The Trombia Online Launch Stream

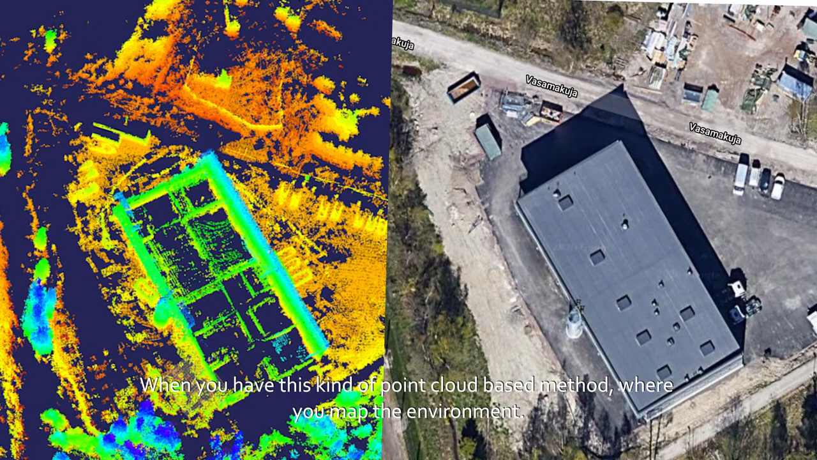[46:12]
When you have this kind of a point cloud based method where you map the environment can be the same indoors and outdoors.
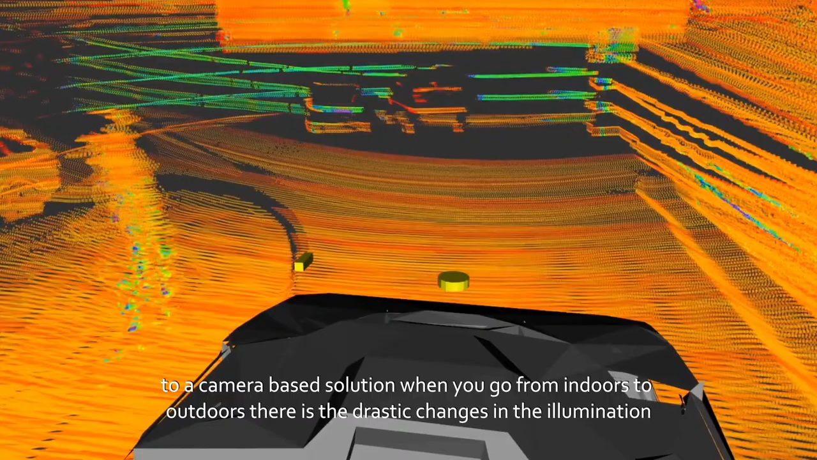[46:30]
when you go from indoors to outdoors, there's the drastic changes in the illumination, and that gives really hard time for many sensors. And also, again, GPS indoors, it can't see the satellites.
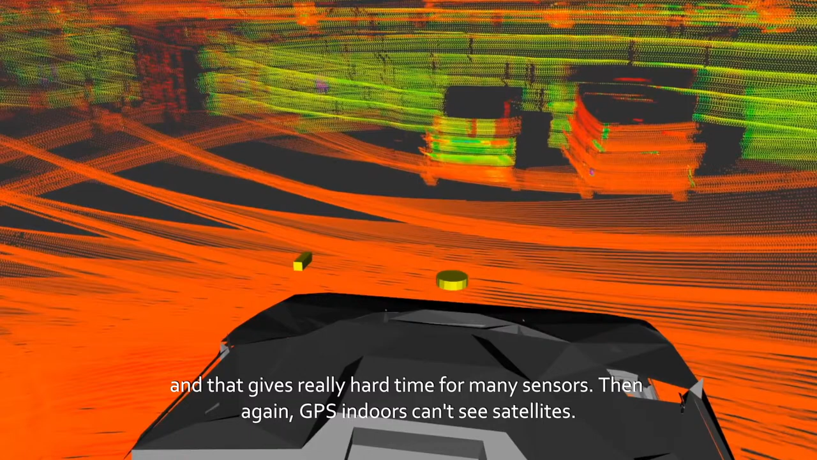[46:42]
So this technology
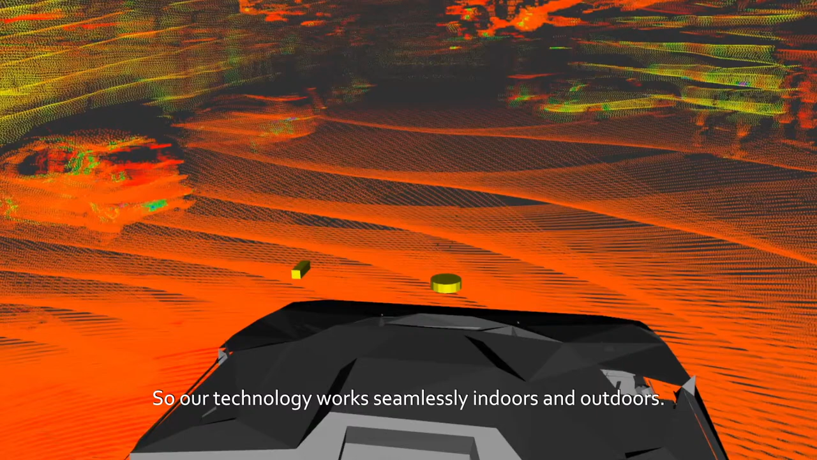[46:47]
indoors and outdoors, and especially in the transition, which is the difficult part for many technologies.
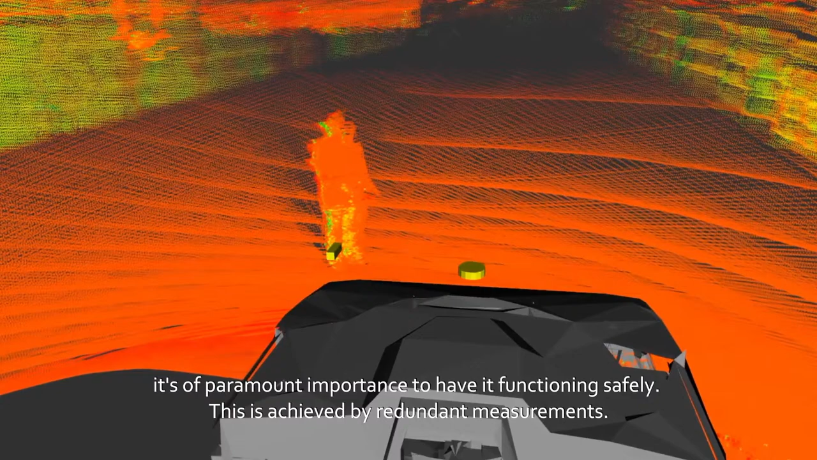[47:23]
And with the sensor suite that we have now, you get millions of measurements in a second.